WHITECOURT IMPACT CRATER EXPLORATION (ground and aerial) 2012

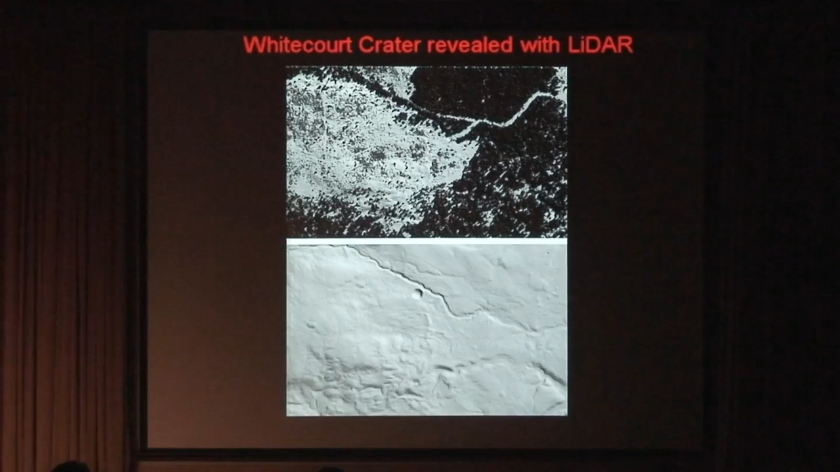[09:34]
And with the... I'm trying to think of the word here. The processing that they use, they can actually attenuate the noise from the images and just have the ground reflections. And using this technology in this crater, they calibrated it.